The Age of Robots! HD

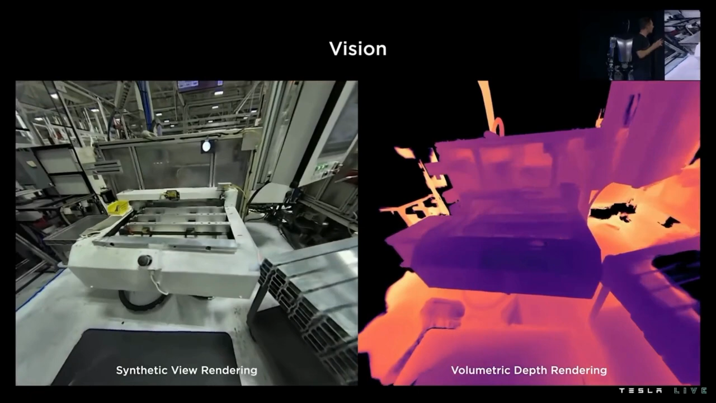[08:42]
For example, here, some machinery that the bot might have to interact with. Another interesting problem to think about is in indoor environments,
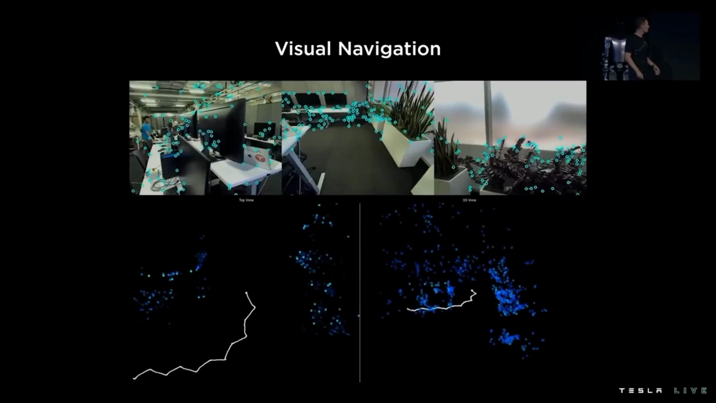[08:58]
So we've been training more neural networks to identify high-frequency features,
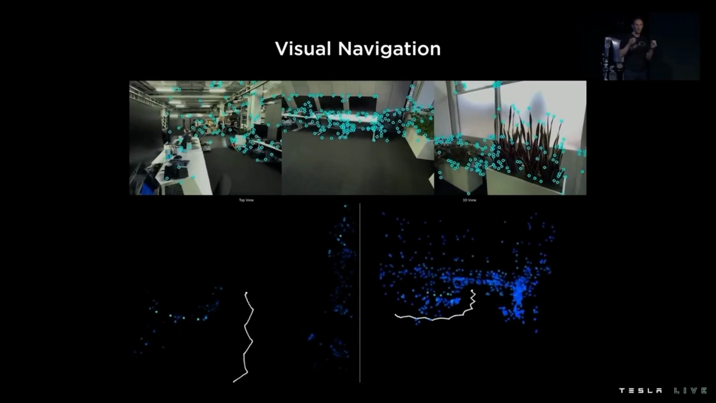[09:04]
key points within the bot's camera streams, and track them across frames over time as the bot navigates through its environment. And we're using those points to get a better estimate
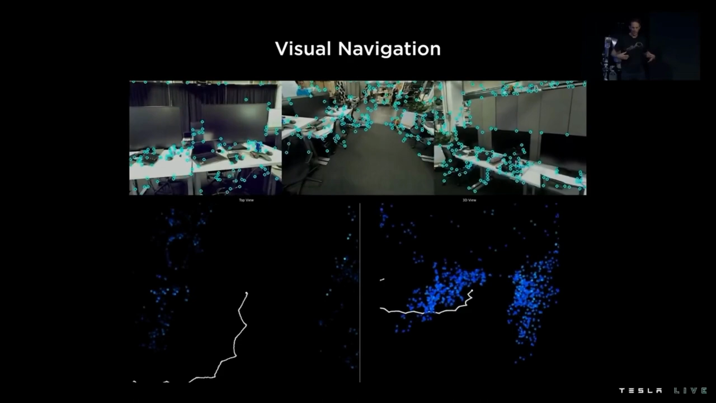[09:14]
of the bot's pose and trajectory within its environment as it's walking.
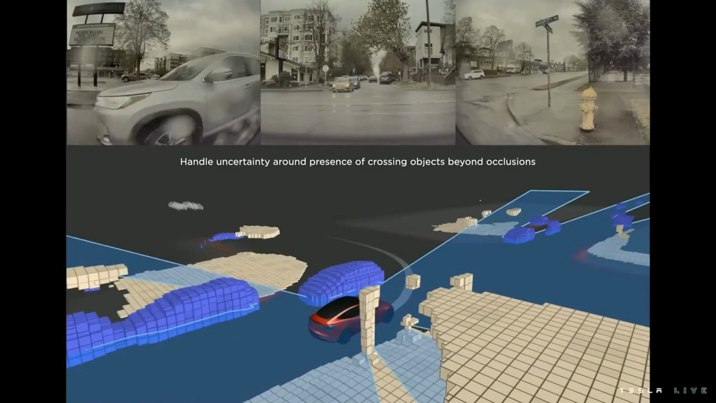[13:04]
Now, I'll pass it on to Phil to describe more on how we generate these occupancy networks.
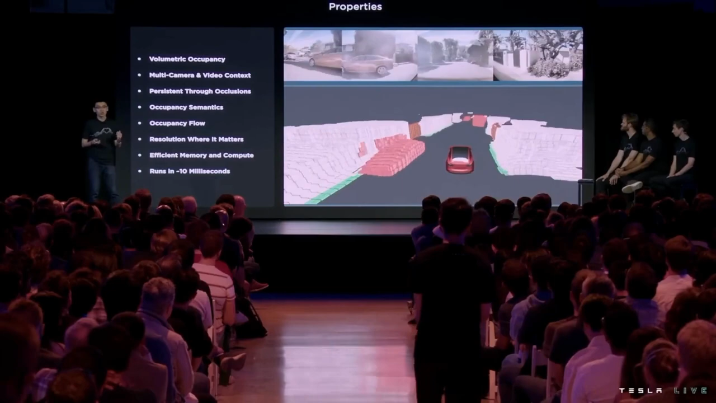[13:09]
The occupancy network takes video streams of all our eight cameras as inputs,
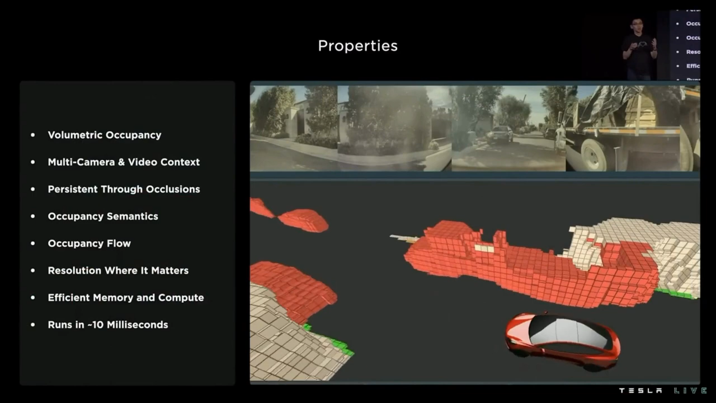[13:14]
produces a single unified volumetric occupancy in vector space directly.
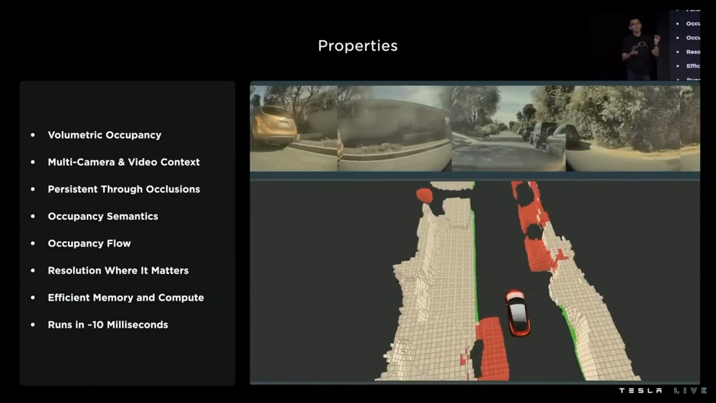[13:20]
For every 3D location around our car, it predicts the probability of that location being occupied or not.